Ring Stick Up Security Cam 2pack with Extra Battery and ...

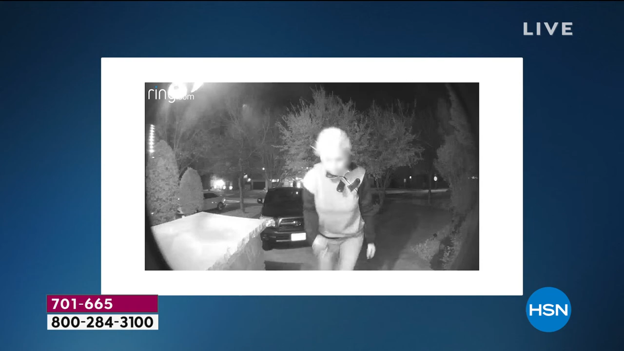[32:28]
to do something about it immediately our fellow neighbors started to comment this is the same lady that just